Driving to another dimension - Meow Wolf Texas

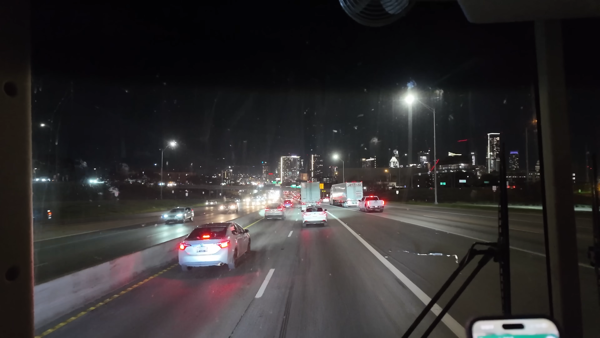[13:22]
It was well after dark by the time we made it to Austin. Please make sure you're subscribed to the channel to get notified when we post our next video. And thank you to our channel members for helping support the channel.